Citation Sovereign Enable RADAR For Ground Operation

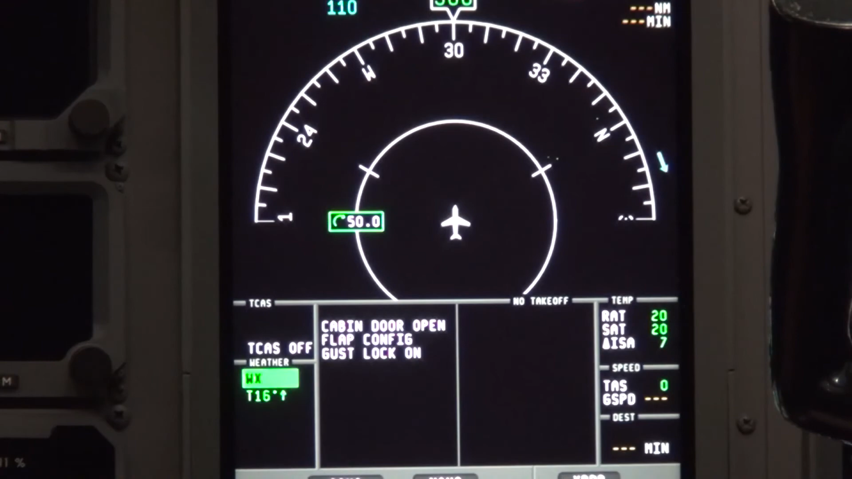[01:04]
The radar will remain active until it is manually set to off or standby or the aircraft power is cycled off.